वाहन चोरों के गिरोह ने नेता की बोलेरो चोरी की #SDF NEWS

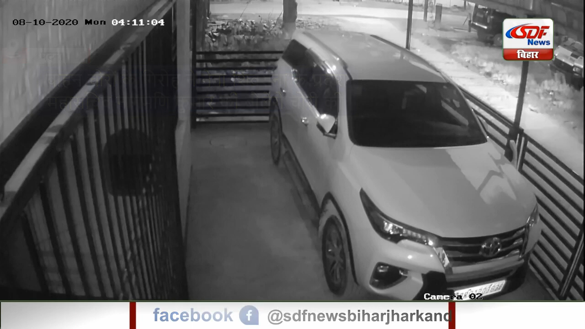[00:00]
राजधानी पट्टा में सक्रिय बाहन चोर गिरो के सदस्वों ने हाउसिंग कॉनली से रविवार की रात सिव सेना के परदेश महा सचीव नागमनी कुमार की बुलोरो